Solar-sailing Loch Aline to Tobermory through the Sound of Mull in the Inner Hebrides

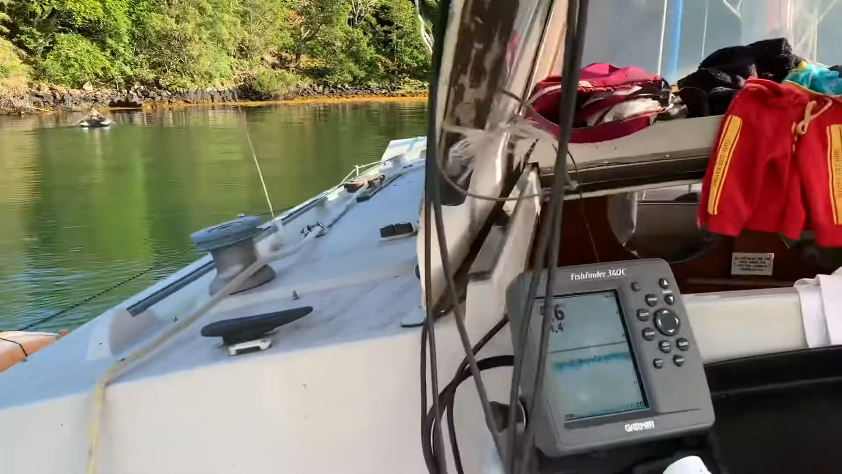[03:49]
It's about 10 metres. But Oscar's just going out there to see where it starts getting shallow.